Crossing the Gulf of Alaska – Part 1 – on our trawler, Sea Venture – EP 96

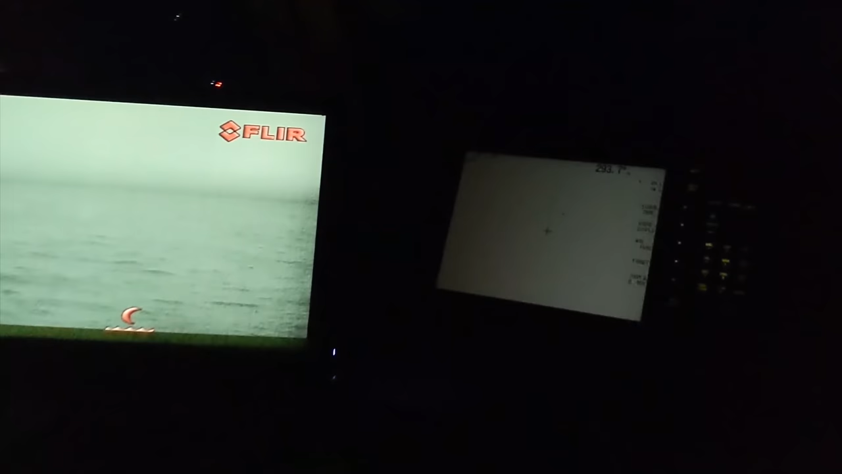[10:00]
got the radar on, but I wanted to show you the Fleur.